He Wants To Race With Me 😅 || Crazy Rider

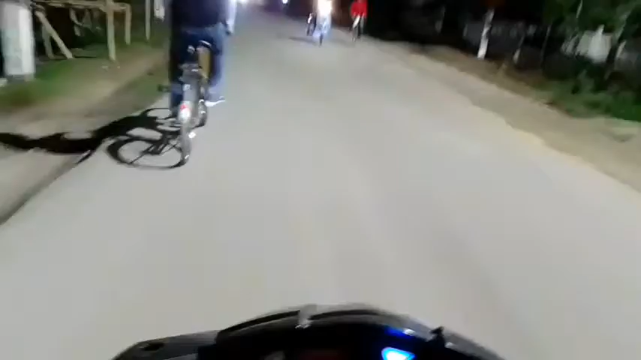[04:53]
बेसेरिया आरो माजगाव होइ केने बेसेरिया गय आसु। तो एतिया टाइम होइसे किमान 6:10 হৈছে আৰু ঠাণ্ডা ঠাণ্ডা বতাহ মাৰি আছে আৰু বতৰটো ৱেডাৰটো বেয়া ক্লাউডি ৱেডাৰ আৰু এই চাক লাইট চাইন নজলে দেখিছে আন্ধাৰ হৈ গৈছে কিন্তু হল হল হেডলেম্প জ্বলোৱা নাই আৰু